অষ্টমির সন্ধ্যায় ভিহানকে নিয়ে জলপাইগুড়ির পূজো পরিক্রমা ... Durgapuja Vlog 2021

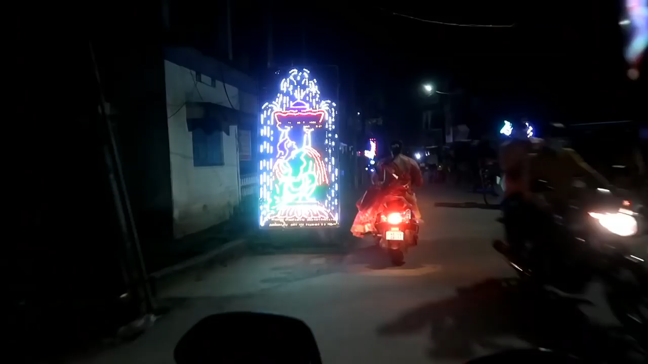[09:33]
সামনে যাচ্ছে টিয়া আর সুতনুদা তো ওদের বাইকে বসেছে বিহান